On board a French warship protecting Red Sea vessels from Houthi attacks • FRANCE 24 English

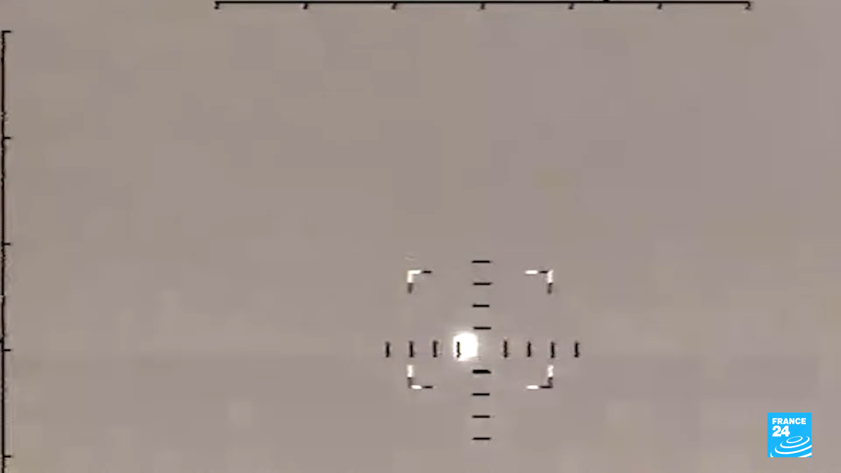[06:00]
The next morning, the frigate destroyed three missiles before safely accompanying the commercial ship through the Red Sea.